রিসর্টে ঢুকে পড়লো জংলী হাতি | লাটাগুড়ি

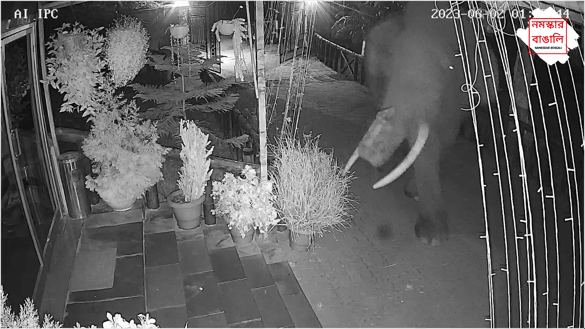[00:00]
নমস্কার বাঙালি, আপনারা কি কখনো দেখেছেন যে রিসর্টের মধ্যে হাতি ঢুকে যাচ্ছে?
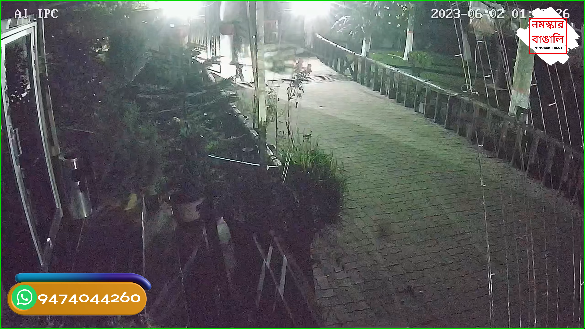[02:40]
দেখতেই পেলেন হাতি পাম গাছটি নিয়ে চলে যাচ্ছে। হ্যাঁ ওই সাইডেও ক্যামেরা আছে, কিন্তু অতটা স্পষ্ট নয় যে হাতি পাম গাছটি ভাঙছে সেটি ধরা পড়েনি,